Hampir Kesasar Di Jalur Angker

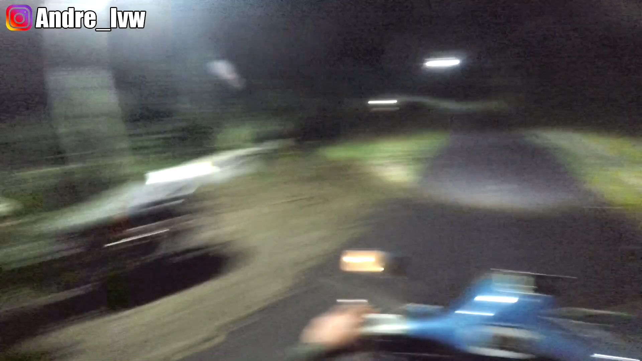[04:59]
Ini ada orang ngobor tuh di bawah tuh, mancing malah. Oh, kandang ayam ternyata. Oh, terangnya di cuma di situ toh ya, karena memang ada kandang ayam yang dikasih penerangan ya. Biarkan video yang berbicara dan biarkan kalian mengamati sendiri ya.